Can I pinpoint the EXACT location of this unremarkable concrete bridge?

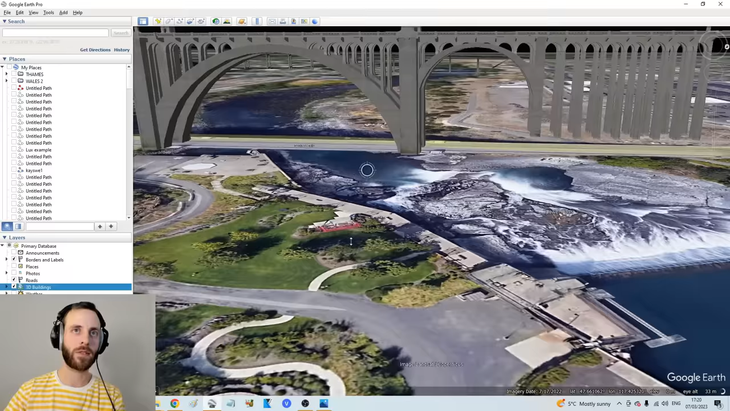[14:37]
go like this, third arch in. So he's probably on this thing here.